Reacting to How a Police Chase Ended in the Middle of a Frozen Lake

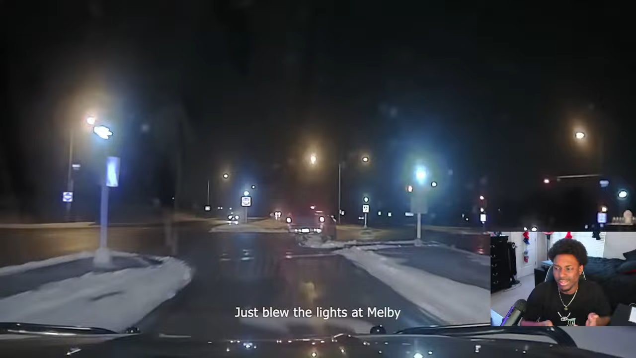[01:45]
It's like a just blew the lights at Melby. I don't know. It's ice outside. So this ain't never mind.
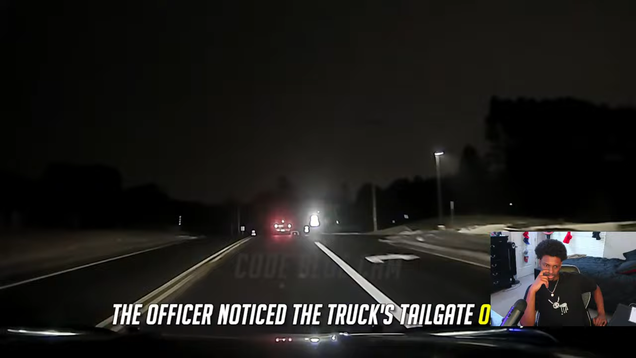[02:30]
the officer noticed the truck's tailgate open, where an ice fishing sled full of gear was yeeted onto the roadway.
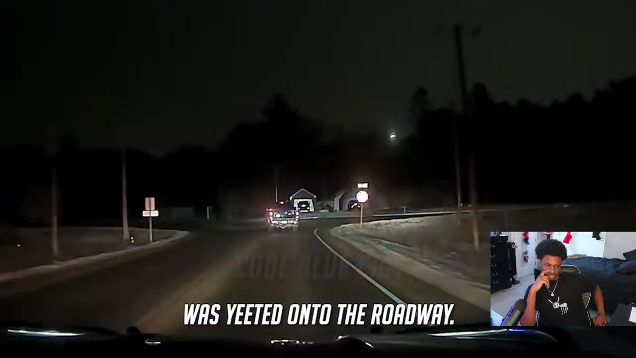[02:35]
We are going eastbound Cover Drive.
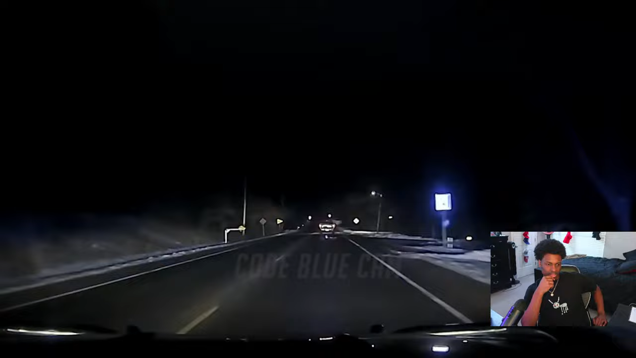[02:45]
It's like Super Mario Brothers. He's dropping Tower off. Drive and 41st Avenue. Ice fishing equipment came out the back. It's all over the road. If you want to have a unit come that way to clear the roadway. Nah, real talk, bro.
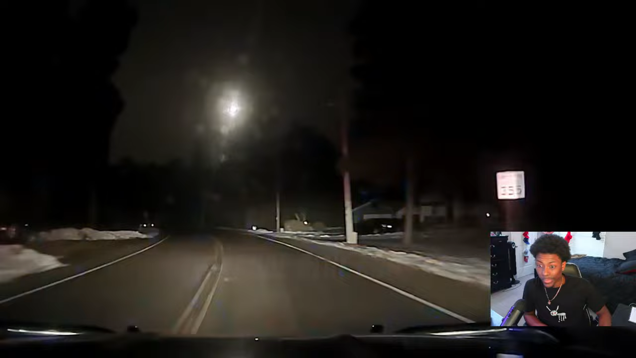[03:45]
Nicholas soon turned down a road that the officer knew led to a dead end. What an idiot. Boat landing by the lake. We are now turning southbound onto Indian Hills. I believe this is going to dead end into Lake Altoona.
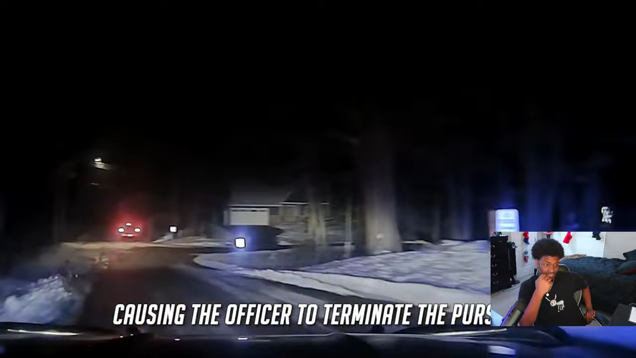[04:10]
Bruh, how much of an idiot can you be?
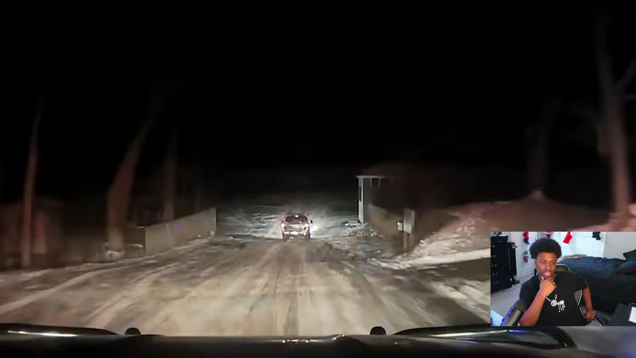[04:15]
274 County, I'm going to be discontinuing. He's driving onto Lake Altoona. He is on the lake. Bruh. 274 County, I'll remain at this landing. If you want to notify Eau Claire to have units go to the other landing.